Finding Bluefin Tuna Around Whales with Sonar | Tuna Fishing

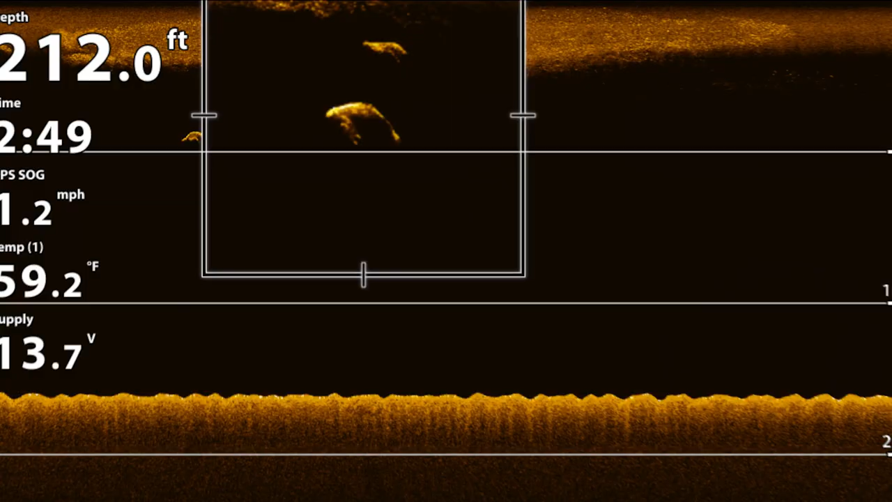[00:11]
And I've seen them from the pilots, the spotter pilots. They take pictures.
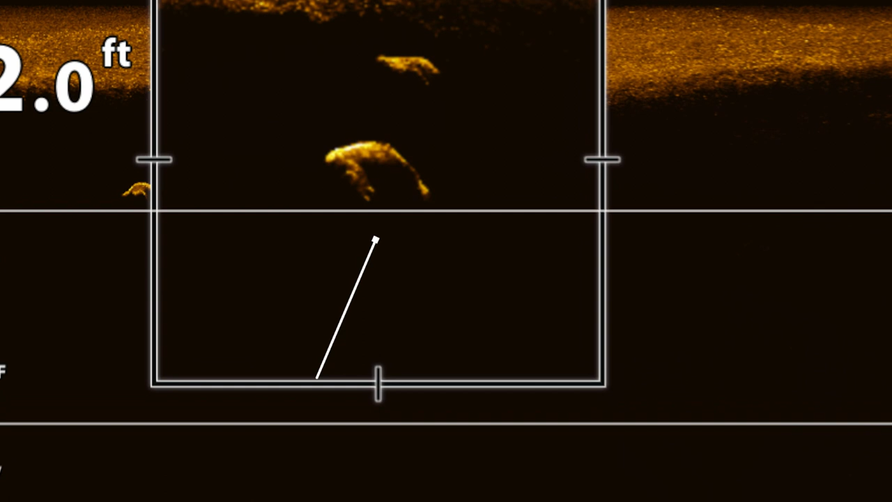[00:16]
The tuna are drafting off the tail of the minky.
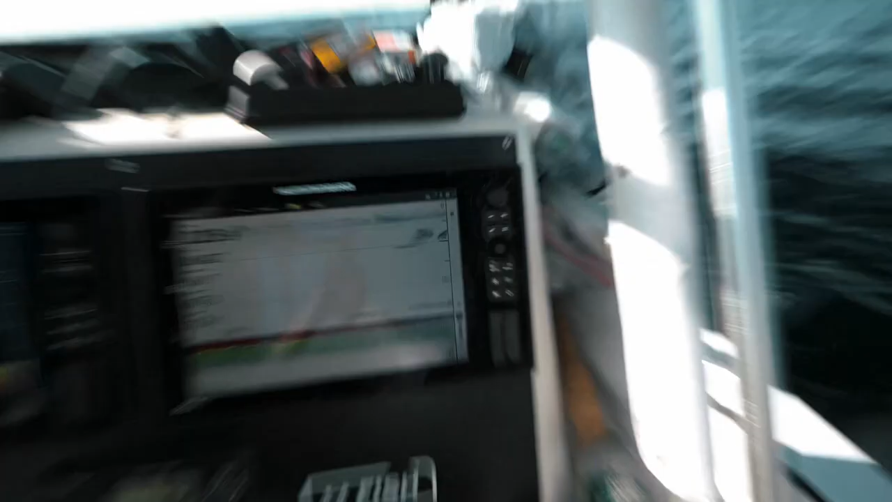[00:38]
See the whale? I'll show you something really cool.
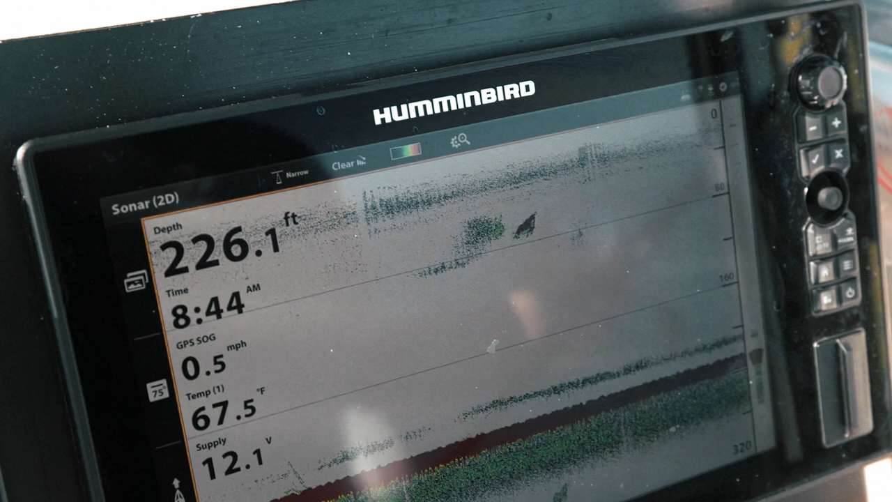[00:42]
On screen: depth 226.1 ft, water 67.5°F
So look at that big red blob, right? It just looks like a red blob, yeah? Look at the down image and tell me what you see.
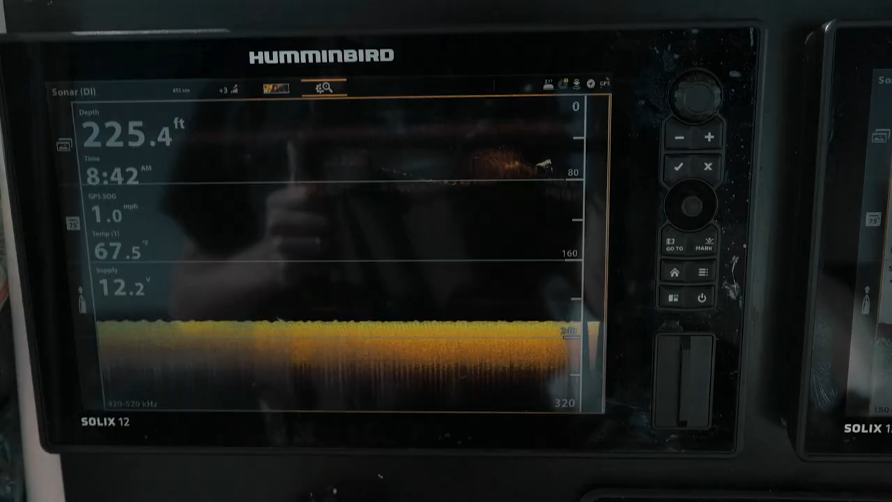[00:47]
On screen: depth 225.4 ft, speed 1.0 mph
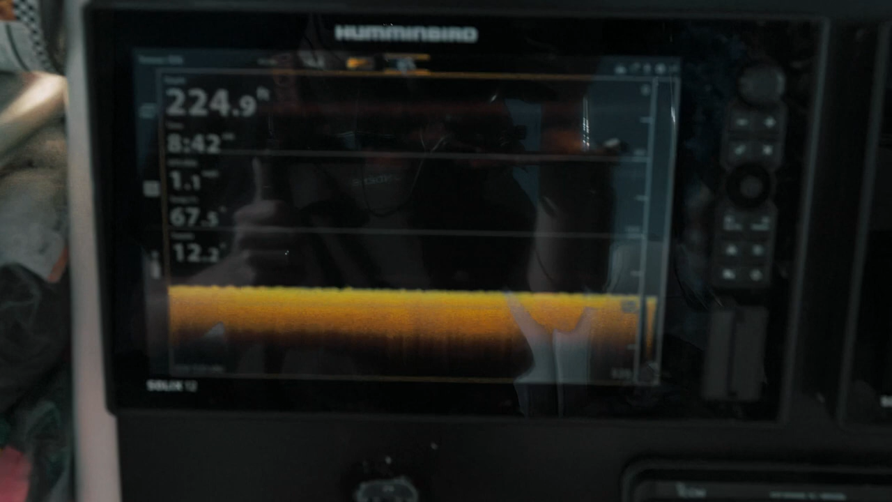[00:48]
Right here, I'm going to zoom in on it for you. Watch.
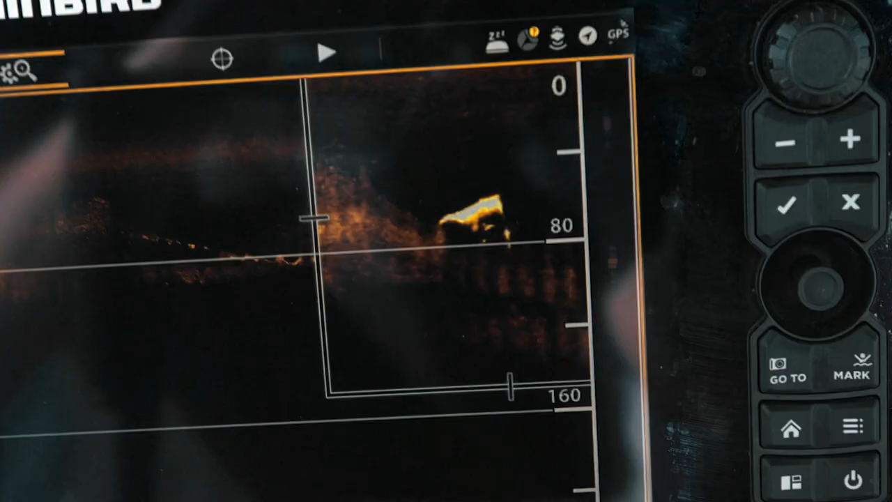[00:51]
See, he's got tuna under him. So see the fish underneath the whale?
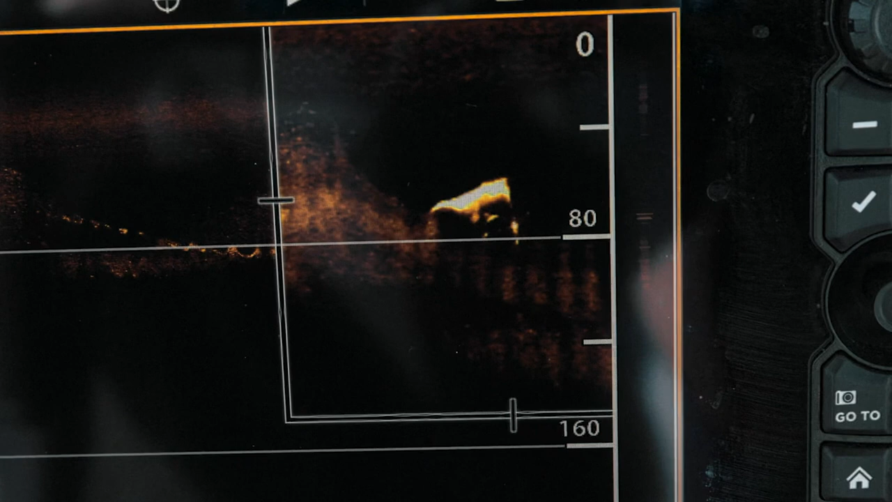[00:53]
You'd never see that on the 2D. They're a fish with that whale.
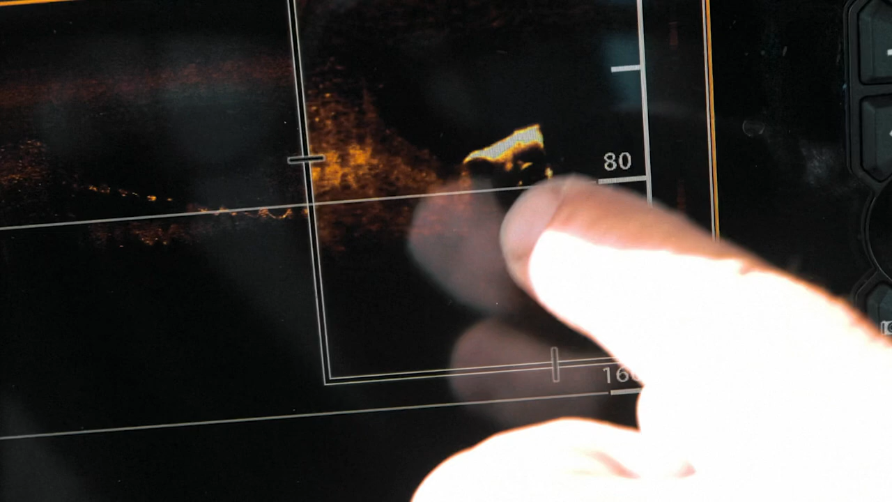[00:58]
You've got one, two, three, four, five fish. See, look here, that's just a red blob. You might think that that's bait.
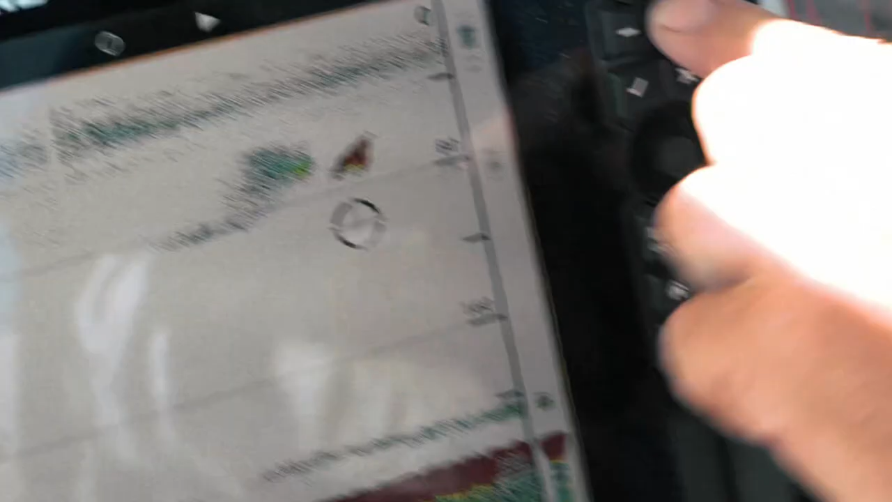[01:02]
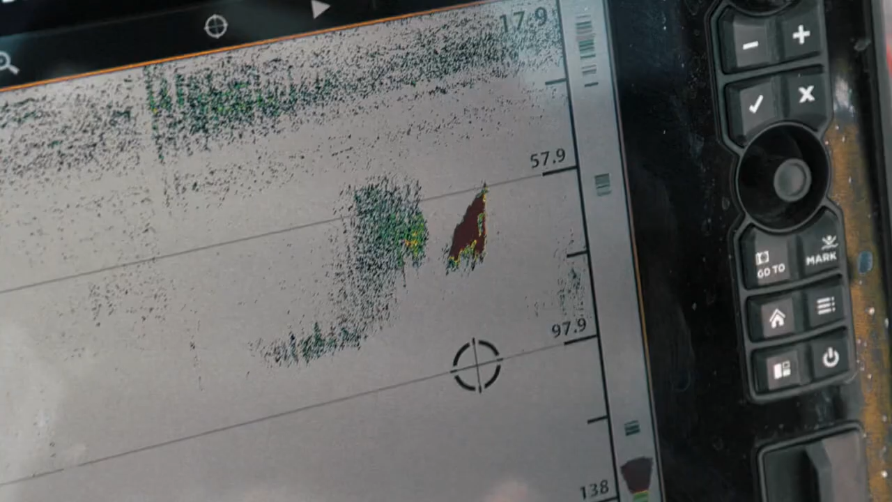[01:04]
That looks like bait, yeah?
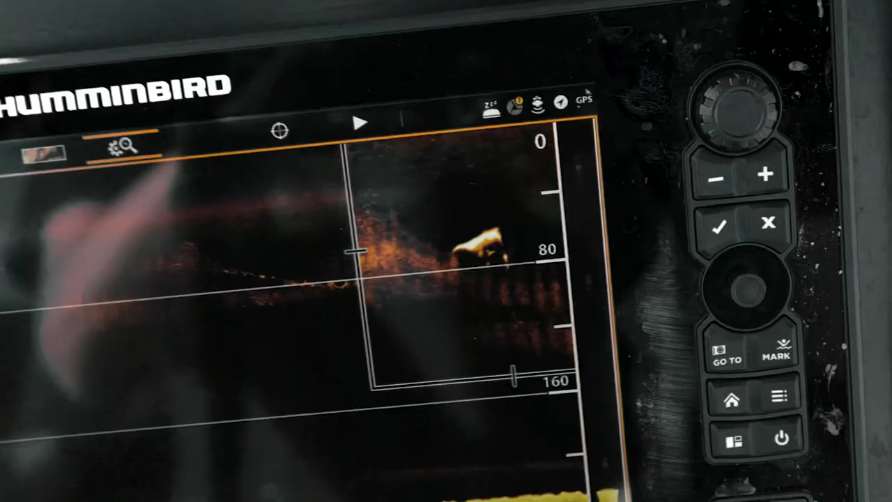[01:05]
That's a whale. And if you look, I'll zoom in even closer. See the fish under him?
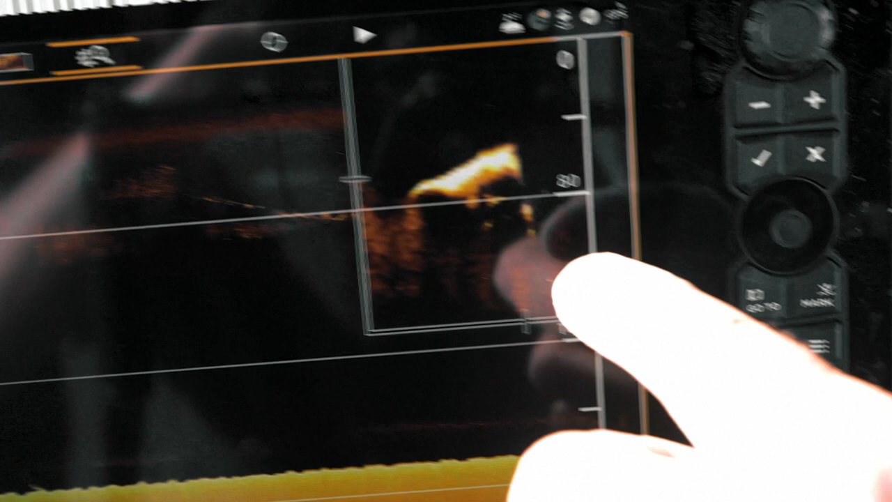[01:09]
You can see the peck fins on that one right there. You can see the tail. You know, that's the head of the whale.
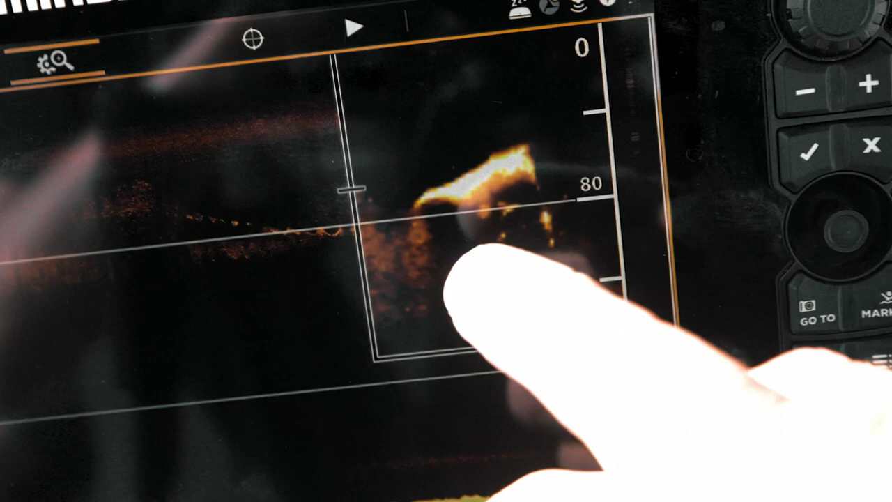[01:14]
There's his tail. Pretty amazing, isn't it?